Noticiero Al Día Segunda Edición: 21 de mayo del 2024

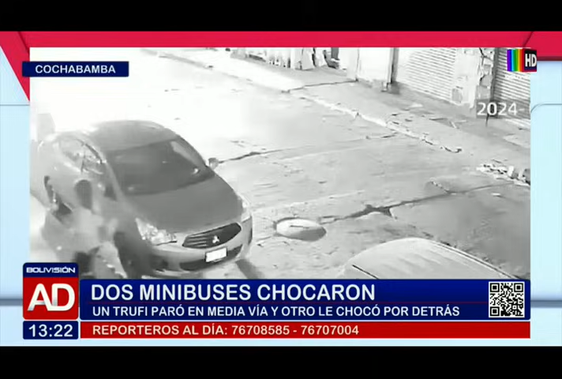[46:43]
Y otro vehículo que venía por detrás no pudo frenar a tiempo e impactó con fuerza en contra de este minibus.